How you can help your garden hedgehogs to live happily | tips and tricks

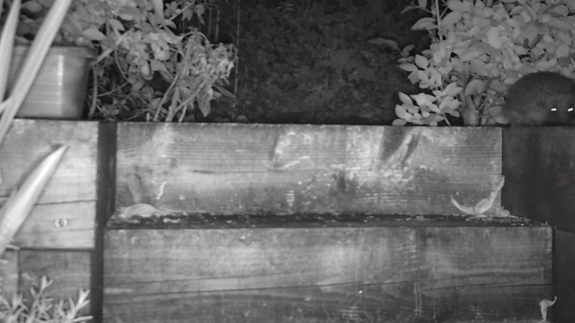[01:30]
Another way you can make your hedgehog happy is to look out for places where they can't get around the garden easily. So I noticed on the night vision cam that my hedgehog
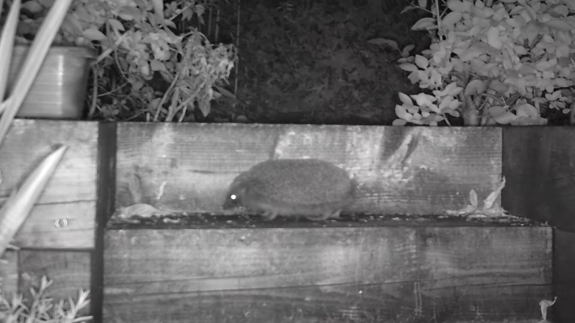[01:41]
was having real problems getting up and down these steep steps. So I invited my friend Phil over and we built her a hedgehog ramp.
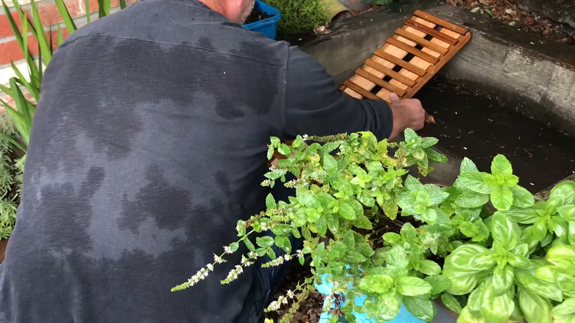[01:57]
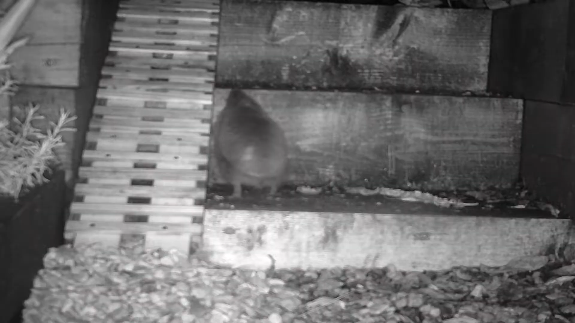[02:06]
It took her a little while to realise it was there, but now she quite happily goes up and down the ramp with no problem whatsoever.
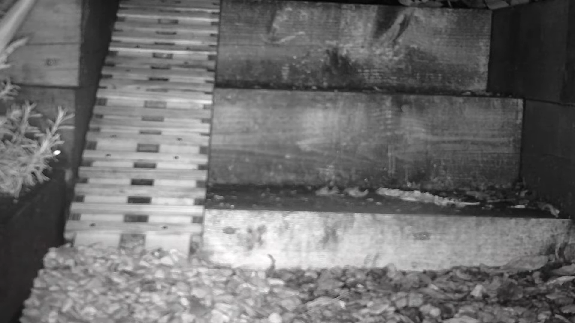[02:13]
So something that could make both you and your hedgehog happy is a night vision cam.
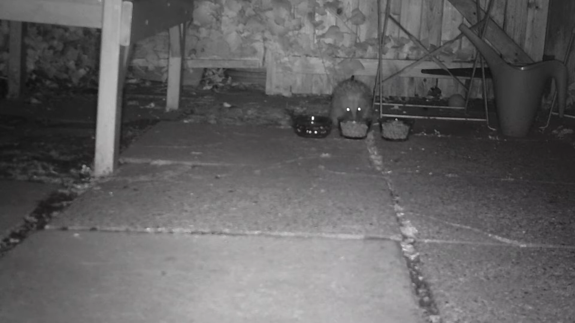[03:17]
But you can supplement their diet by adding in a couple of bowls around the garden of dry cat or dog food.